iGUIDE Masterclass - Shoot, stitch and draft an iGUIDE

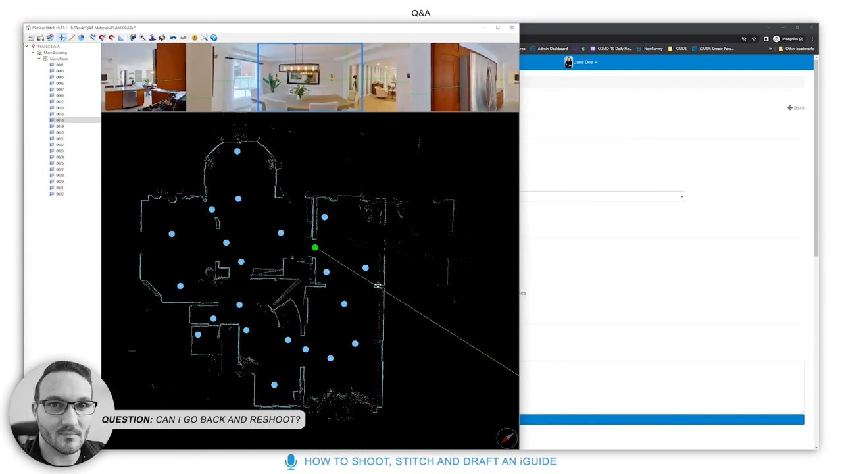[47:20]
what so what is the difference between from survey to project it's technically
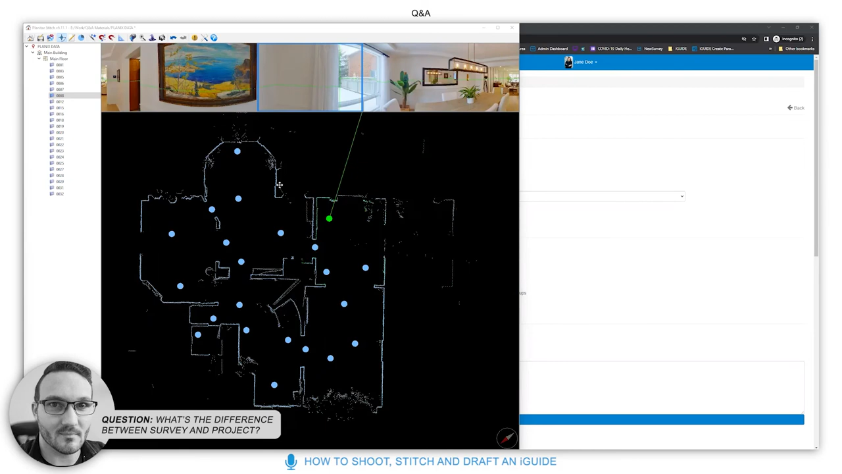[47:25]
the same thing so survey is what we refer to as our program um so the app
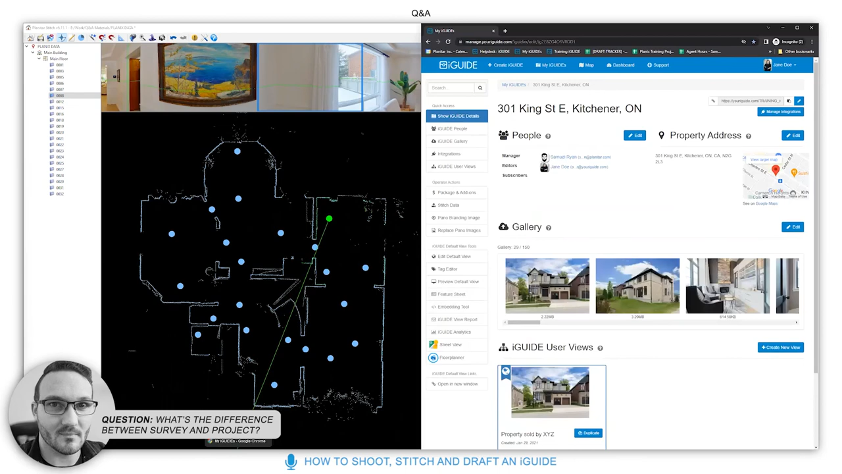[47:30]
in quotation marks survey is our on-camera app
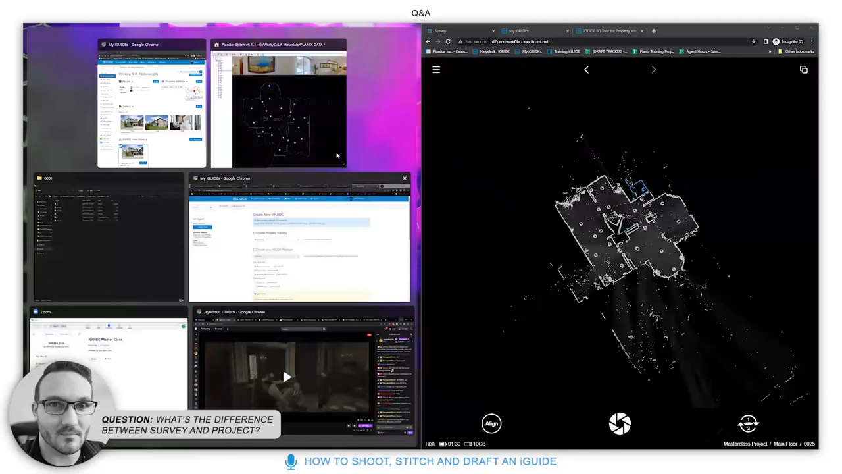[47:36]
that goes through and allows you to document a property so that's what survey is you are surveying the property the app is called survey your project doesn't as a total as a as a whole is the project file so that project file i was showing you earlier so this this would be considered the project itself this is your project file
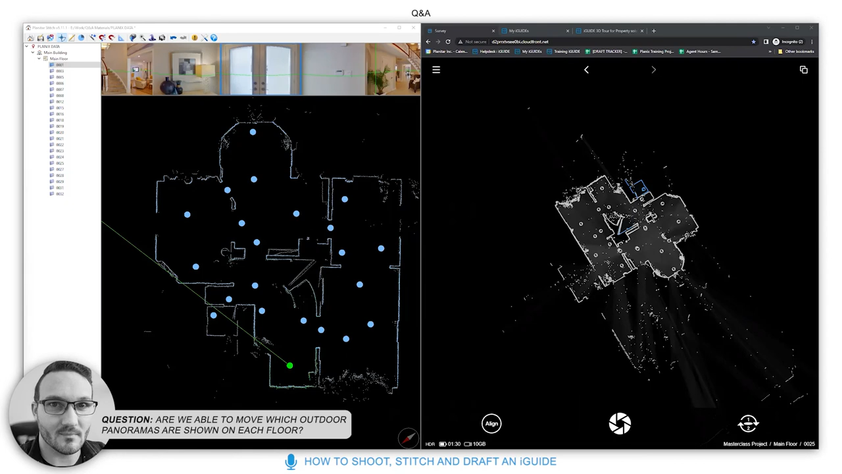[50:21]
of the outdoor panels are we able to move which outdoor panels are shown on which floor yeah you can do that here so if you've got two floors so if you add a floor here what you can do is like
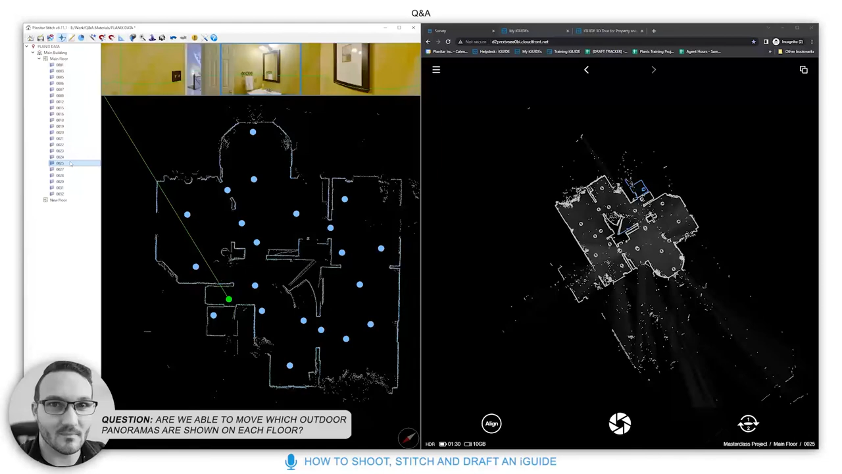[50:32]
oh i want these panels here this one i want this one and this one i want that on this new floor but you can just drag and drop them typically though if it's on the same level you can keep it together um if you have like a balcony or something you want to keep the balcony you want to keep the outdoor panels on the main floor so it doesn't look weird with the transition between the halos um mainly so you want to keep things on the same level on the same level um
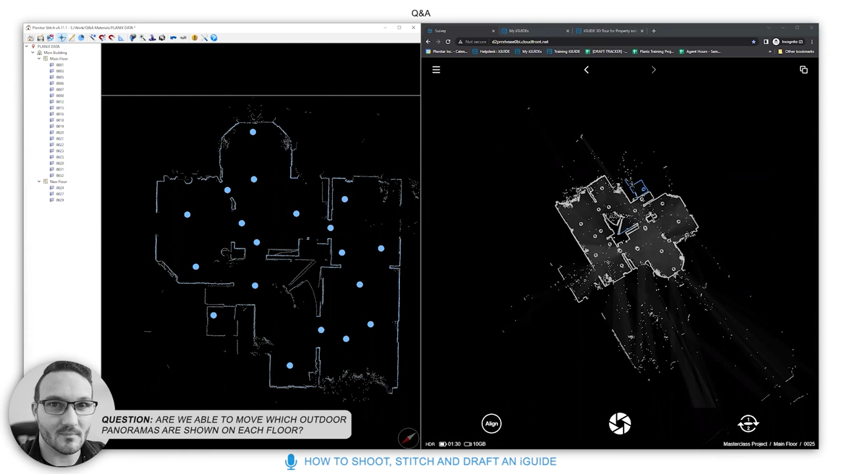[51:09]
and if you're doing like a balcony shot um and you've got a drone maybe say this say for example this was a balcony you had a drone of the back garden the drone image of the back garden at about the balcony level that'd be a really cool image to pop just outside here because you can add your own user panels drone images to an eye guide um how many scans can we do as many as you like so for a standard eye guide you are charged on billable drafted area so you're a billable square footage you're not drafted on how many panels you took
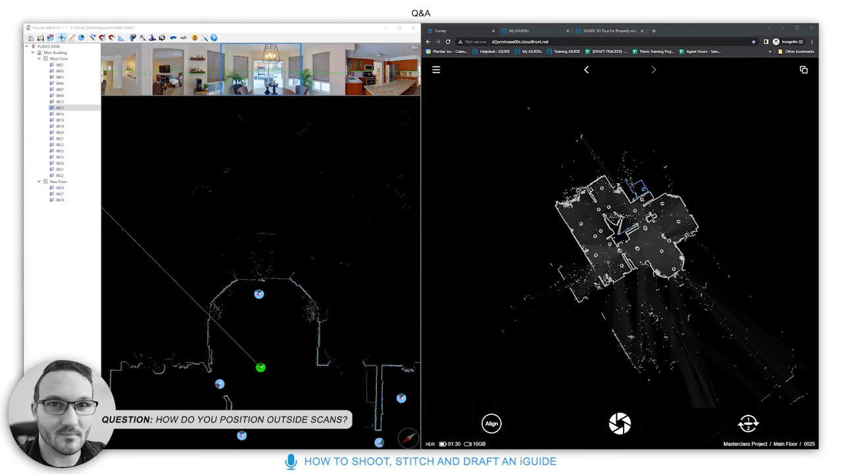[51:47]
uh build on how many pounds you took you can take as many as you want how do you position the outside scans great question so this one doesn't have one but say for example we had um some panels of the driveway i'll be very quick here so we had some panels of the the path walking up we'd have a pano down here here and here and as you're taking that data because you still got the laser on it's going to be hitting the exterior wall so they'll start snapping to each other immediately what you want to do is when you get to the door here
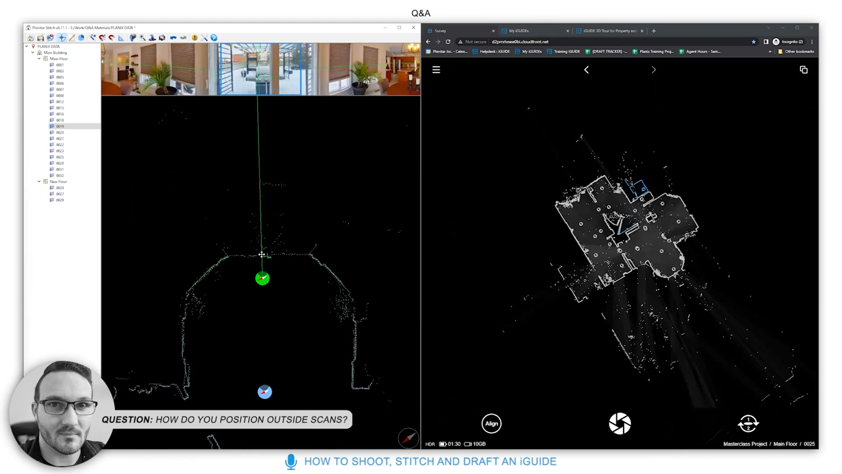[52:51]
you took and it's going to be perfectly placed for walking through the house you could do that up the back the same as well so it's this back door here you can see this doors if you open this door go outside take a pano there's going to be snappable data in here and you just continue through and it's auto placed and it looks great i love it when people take exterior
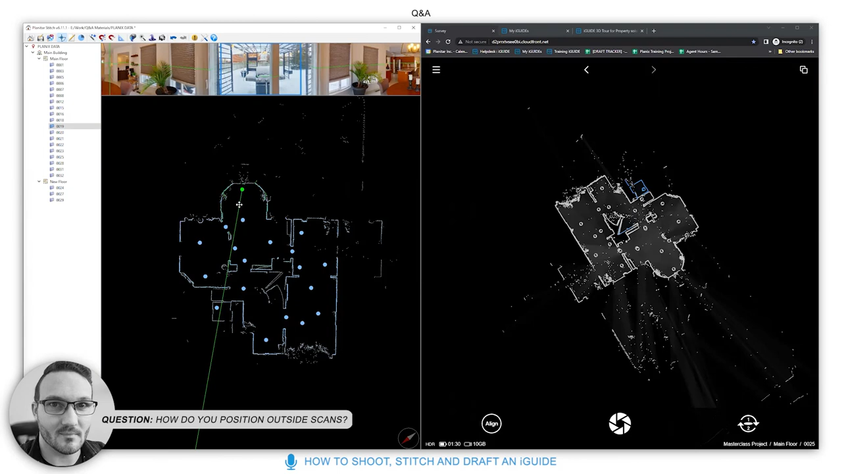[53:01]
panels there is a way to show you what is being scanned before you shoot it if you turn on always show lidar scan and save that
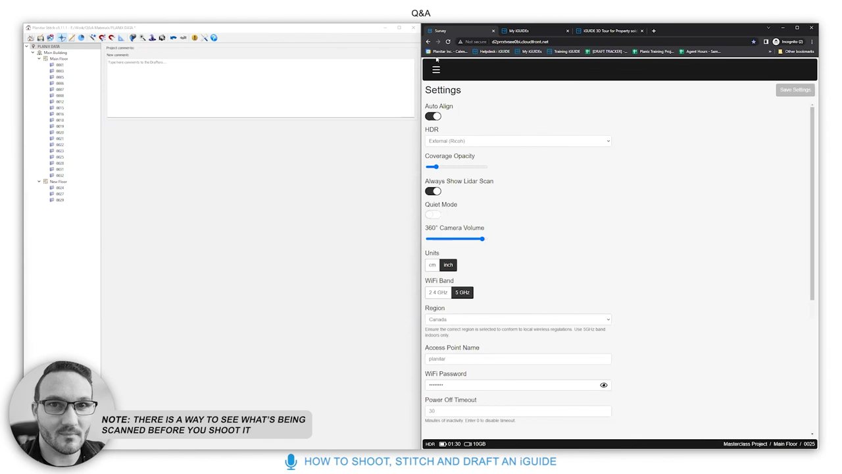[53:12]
you go back back to your project nope your project
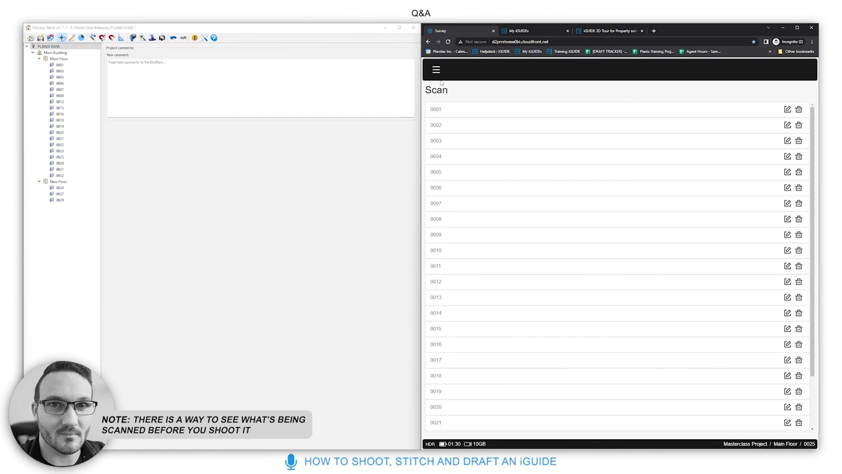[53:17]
you can see this now this is an emulator don't trust this you can see that the green line is always showing so you can see that in a live environment all the time right now so you can turn that on so you can see what the scan data is picking up now
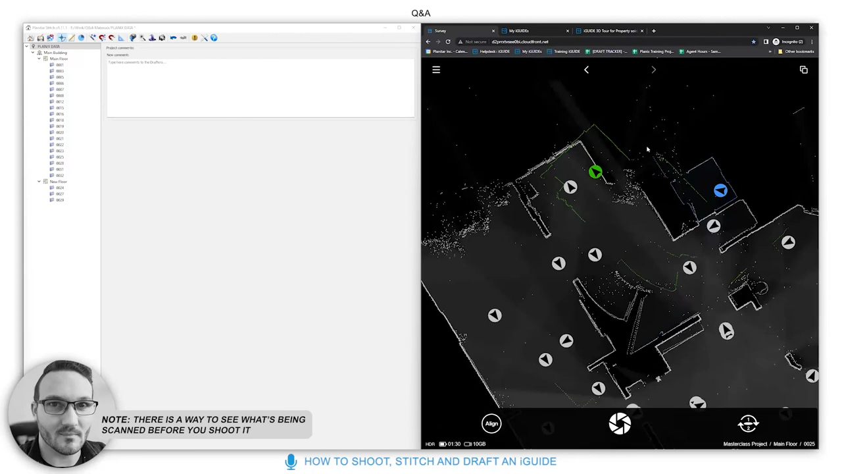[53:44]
i don't think this live data auto aligns so it might just be in the middle of the screen but if you have the site to see that's good i can see that that's going to overlap and you can and you have the ability to see the jigsaw
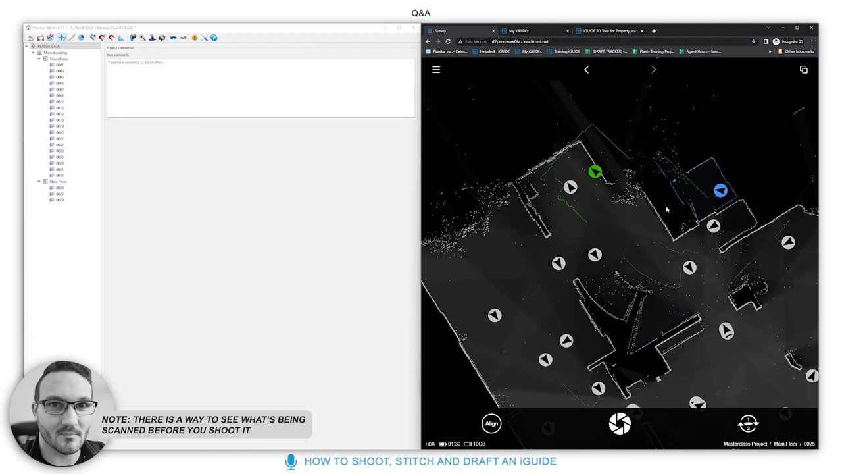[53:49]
puzzle in a live environment a lot of people do not a lot of people do then you can leave this on it's going to always be green so that it's less confusing right